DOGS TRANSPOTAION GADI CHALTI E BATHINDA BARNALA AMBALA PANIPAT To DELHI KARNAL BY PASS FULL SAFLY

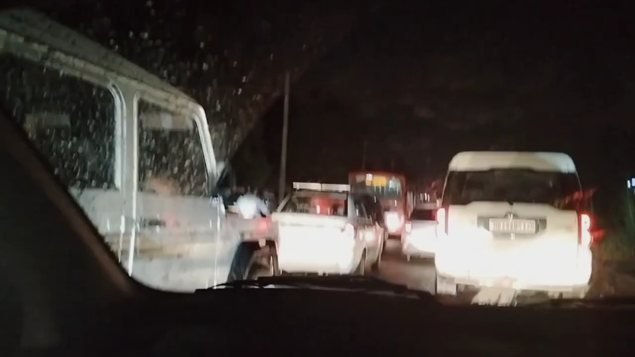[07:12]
भाई दिल्ली एंटर करते हुए तो इतना ट्रैफिक है इतना ट्रैफिक है भाई इवन के जो बंदा आ र बंदे लग रहे हैं मैं त्रैफिक पार करने में इतना ट्रैफिक है आपे
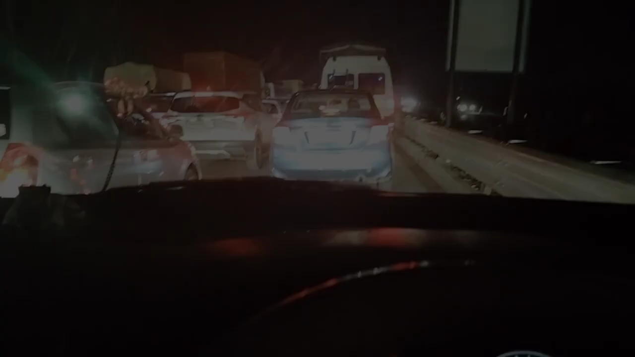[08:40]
हैं तो मैं तो यह तो यह सोच आथा कि जाते वाक्त हमें ट्राइफिक नहीं मिलेगा पर दिखिए कितने साथ ट्राइफिक बड़ते क्या करें चाहों
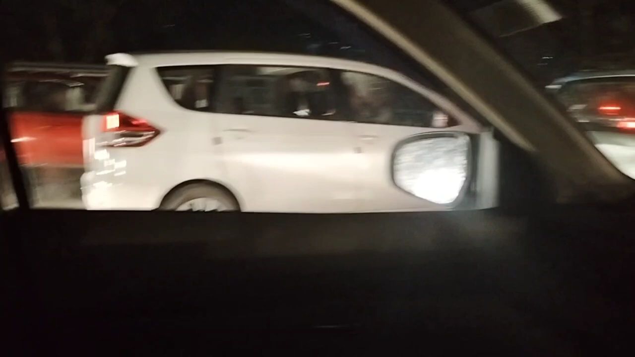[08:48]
गए दिपक भाई इस पारे में अप मैं भी जाही चाहता था कि अपने को जितना